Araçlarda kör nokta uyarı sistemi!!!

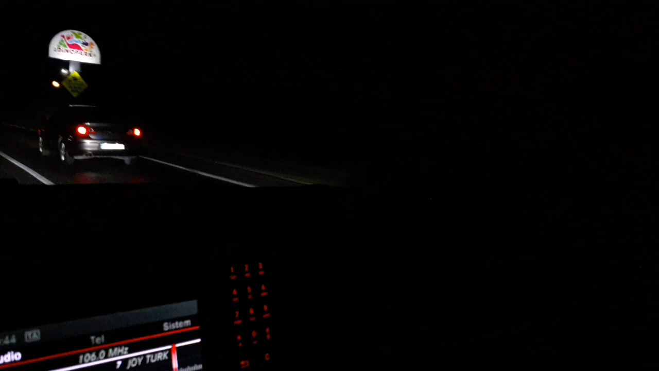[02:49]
Ben bu aracı sağdaki aracı yavaşça solluyorum. Şu an süratım 80 km.
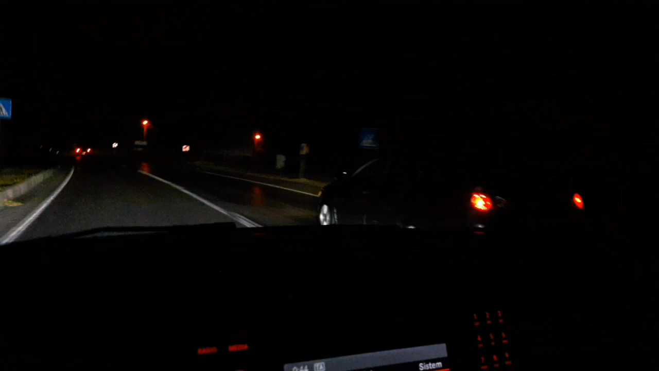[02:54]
Şu anda uyarı sistemini devreye girdi. Araç şu an yanımda ve görünmüyor.